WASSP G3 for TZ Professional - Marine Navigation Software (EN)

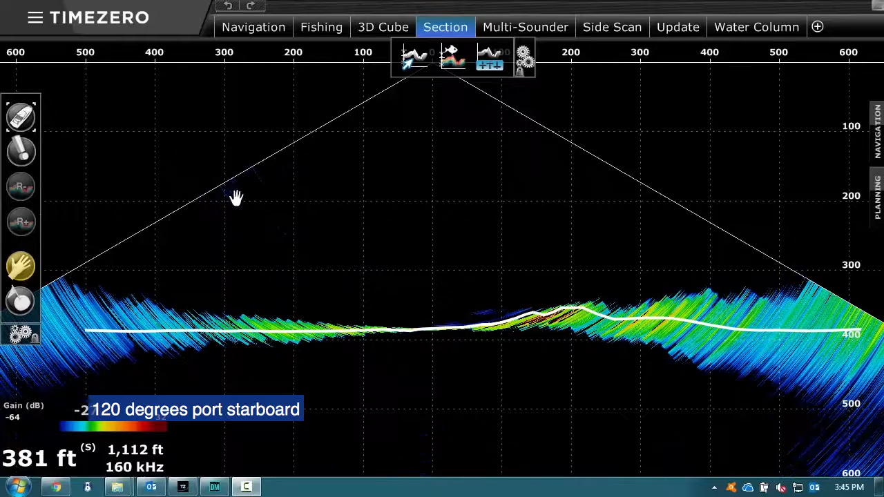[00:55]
On screen: depth 381 ft
port and starboard over 224 beams and four degrees before and aft.
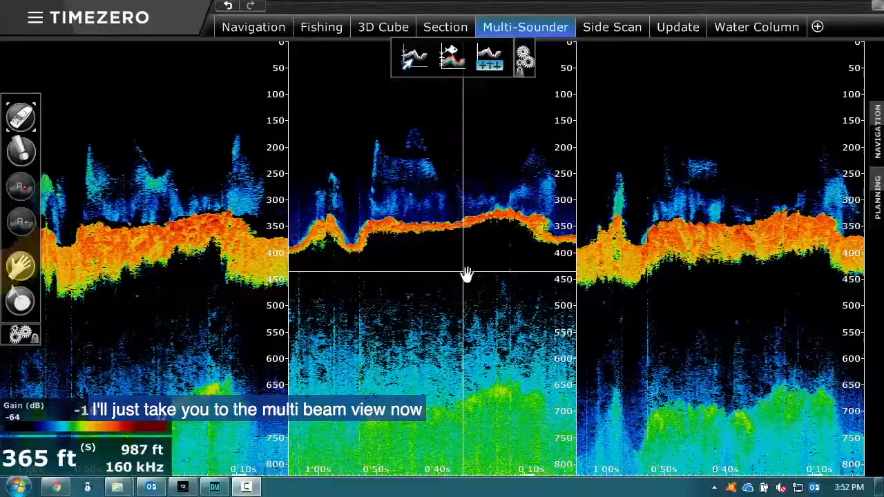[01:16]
On screen: depth 365 ft
So we can have up to five different sounder beams
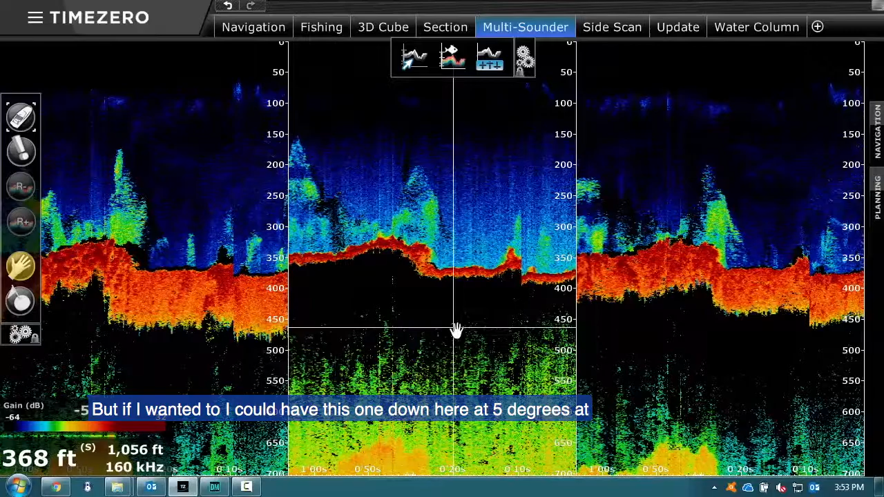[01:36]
On screen: depth 368 ft
But if I wanted to I could have this one down here at 5 degrees, at 60 degrees out to port, I could have this one here at any angle I want.
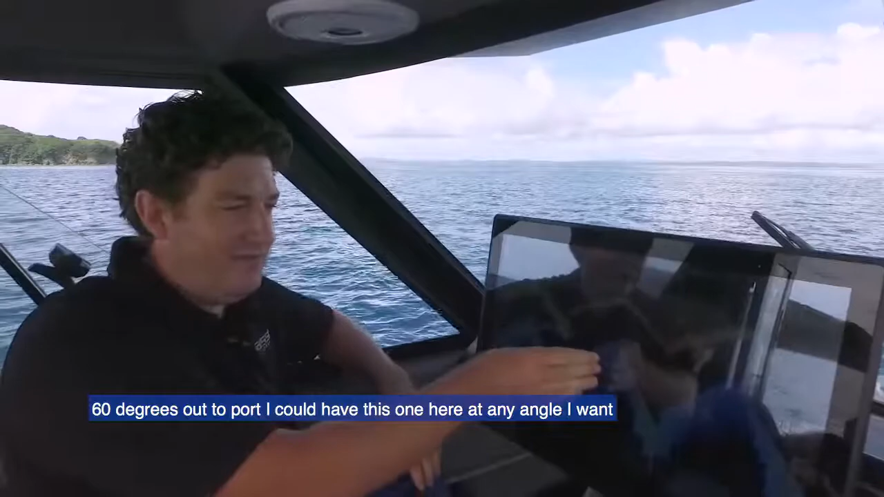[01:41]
So very flexible for which part of the water column you want to look in.
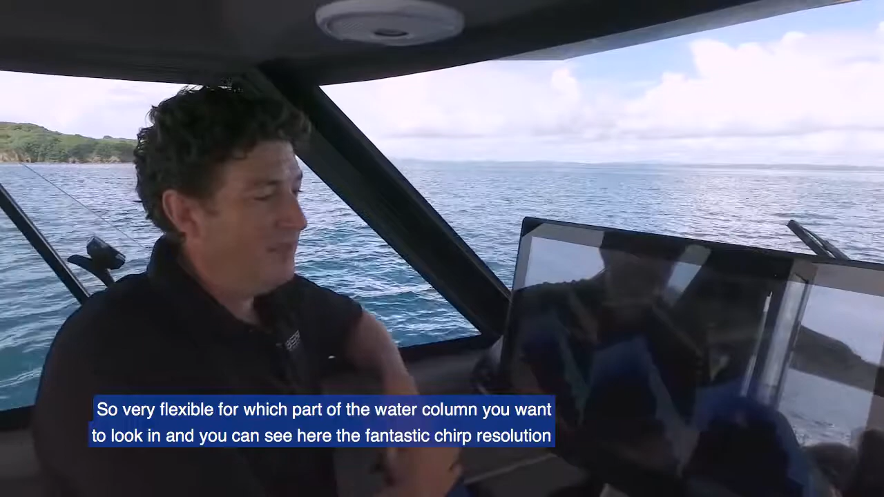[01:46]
And you can see here the fantastic chirp resolution.
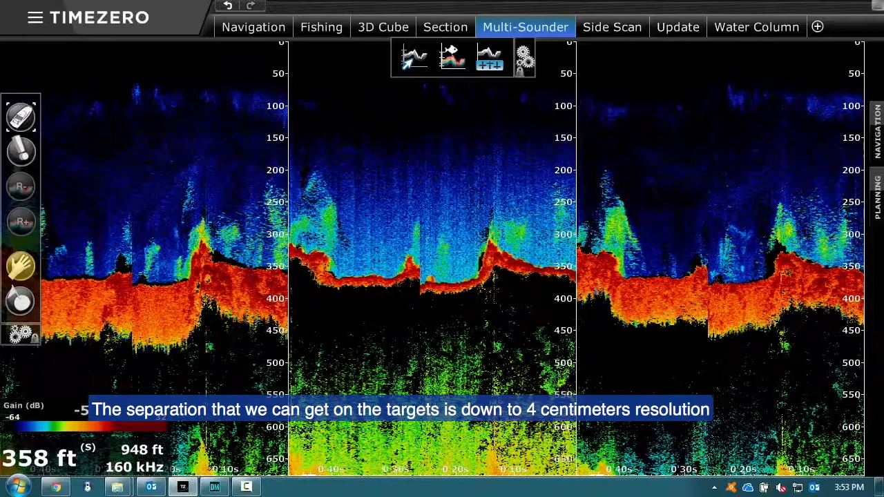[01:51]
On screen: depth 358 ft
The separation that we can get on the targets is down to four centimeters resolution.
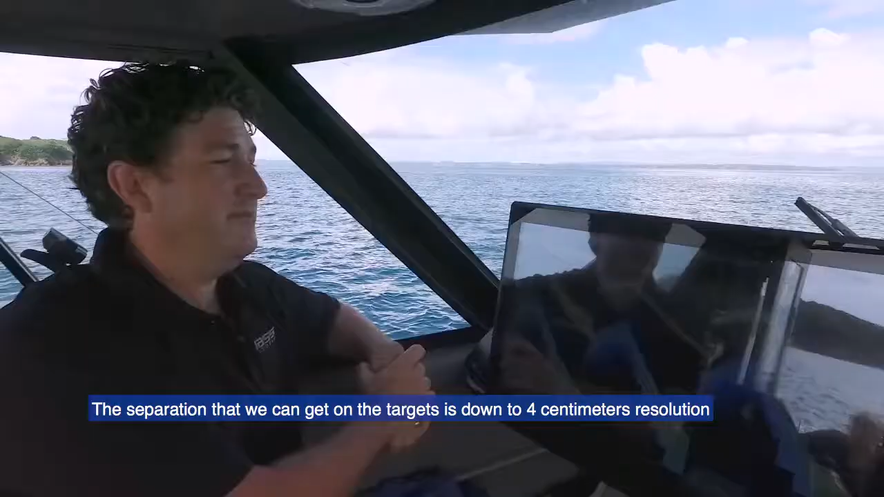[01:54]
So very nice.
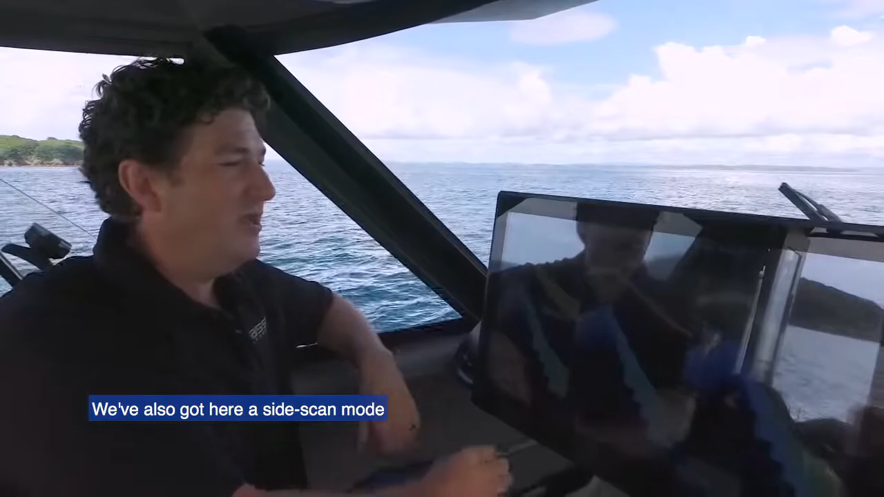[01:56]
We've also got here a side scan mode.
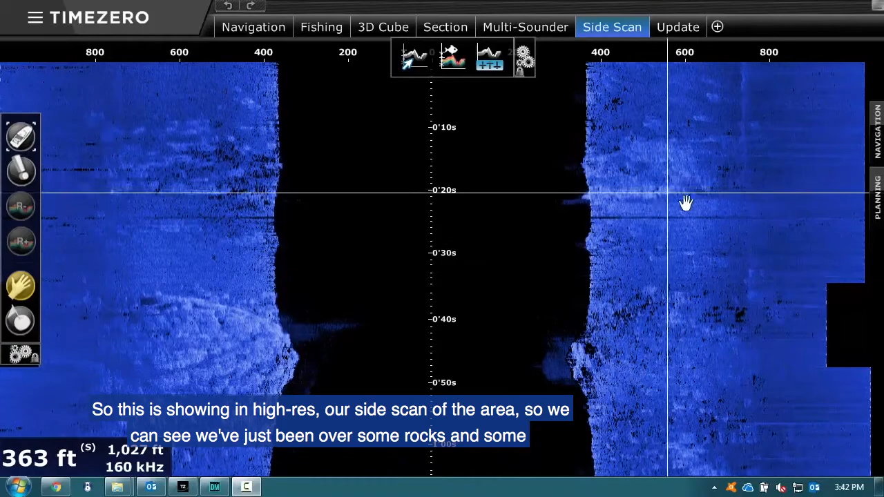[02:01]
On screen: depth 363 ft
So this is showing in high res our side scan of the area. So we can see we've just been over some rocks and
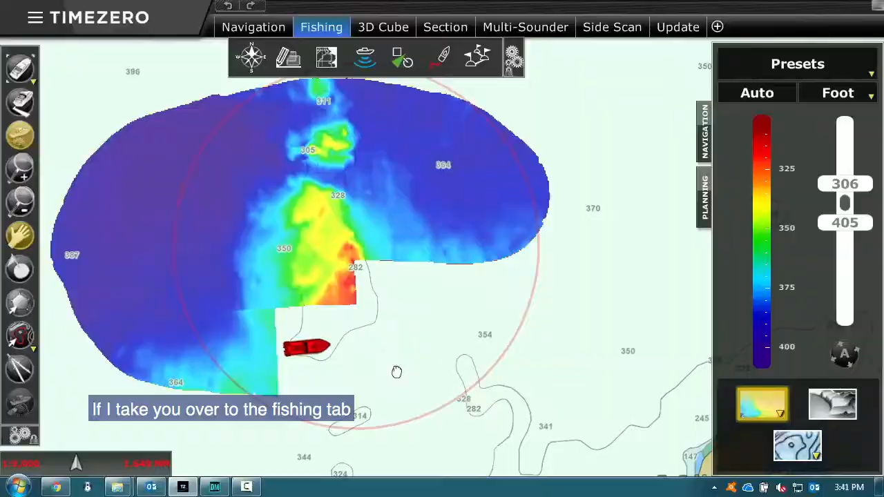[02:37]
If I take you over to the fishing tab, we can see here we've turned on the contour line so I can see in high resolution
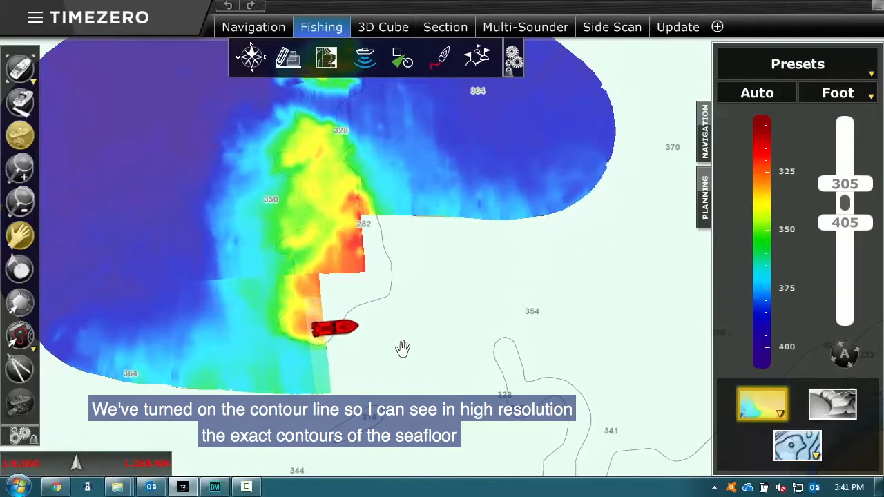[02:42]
the exact contours of the sea floor as we're going from deeper water up to shallower water around these rocks here.
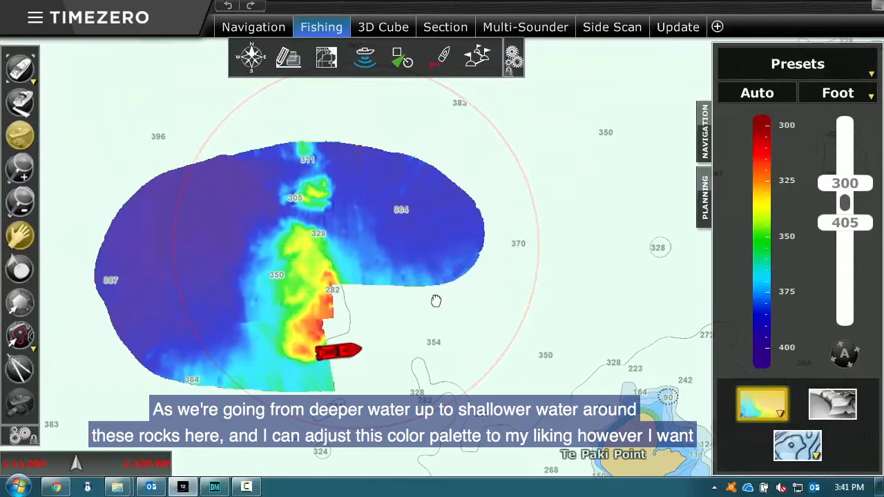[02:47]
And I can adjust this color palette to my liking. However I want.
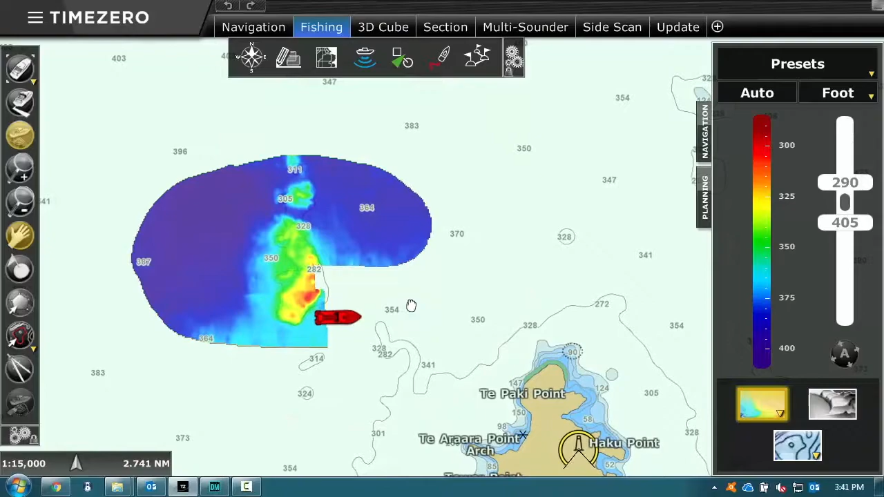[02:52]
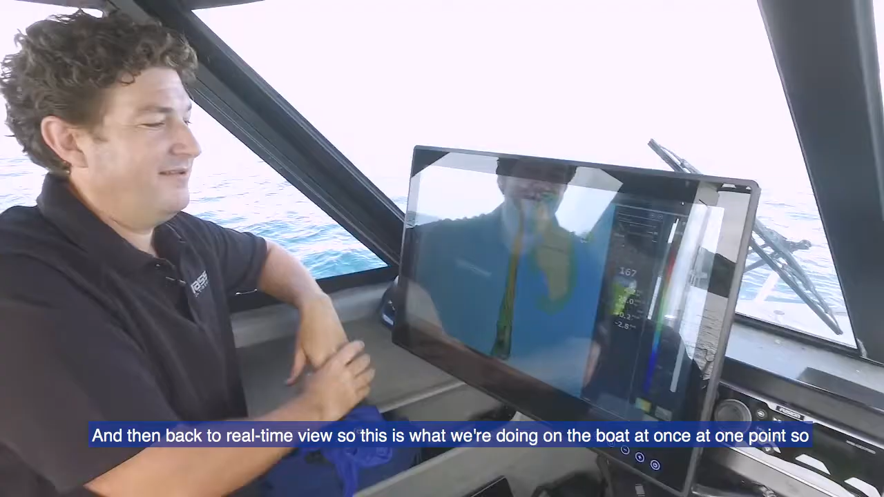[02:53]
And then back to real time view.
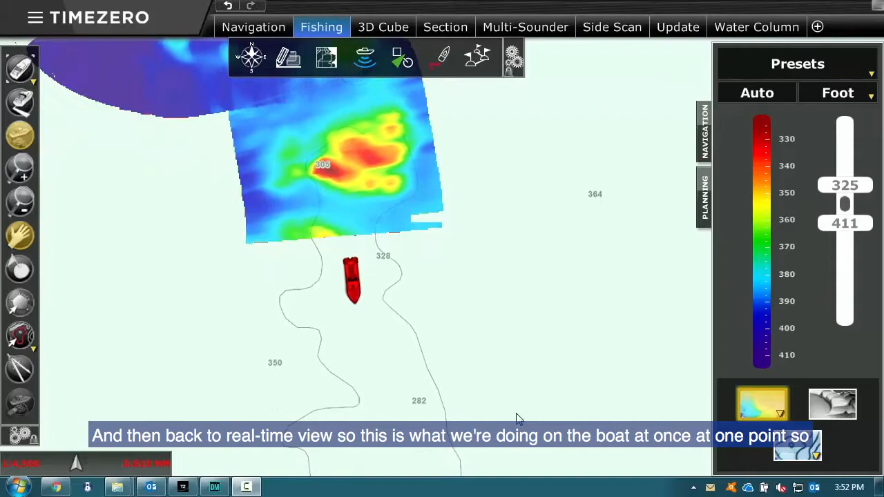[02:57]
So this is what we're doing on the boat at once at one point. So the beam width we're covering is three times wide what our depth is.
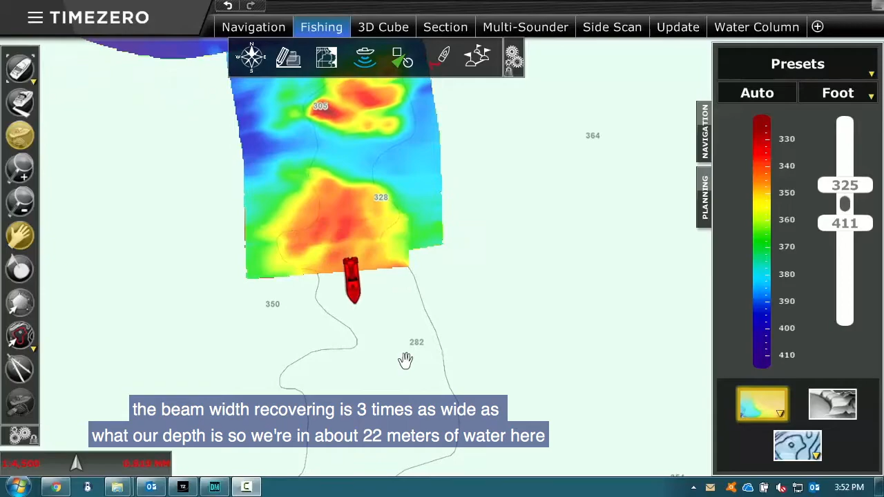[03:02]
So we're in about 22 meters of water here. So I'm looking at a 60 meter swath and one hit and one pass.
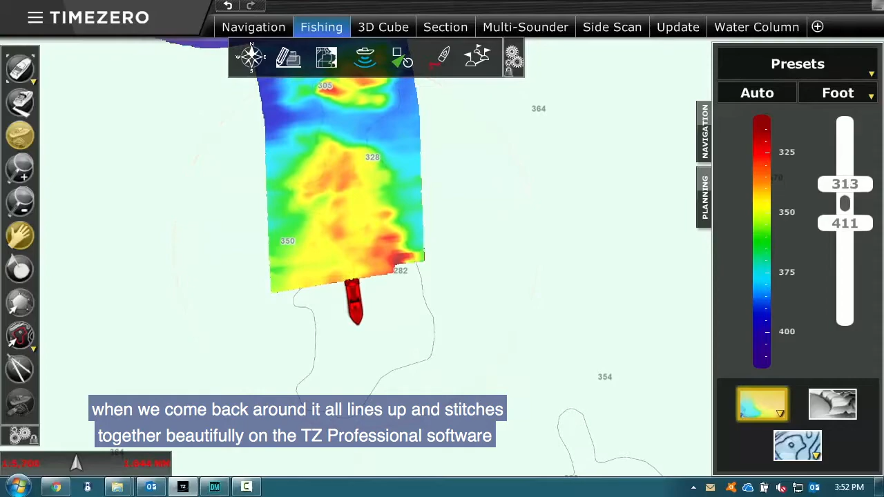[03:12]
And as you can see when we come back around it all lines up and stitches together beautifully on the TZ Professional software.